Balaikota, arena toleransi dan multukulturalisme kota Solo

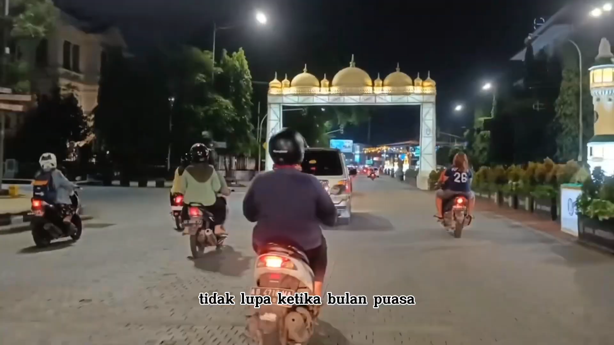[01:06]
Tidak lupa, ketika bulan puasa, daerah ini pun dihias dengan ornamen yang identik dengan Ramadan.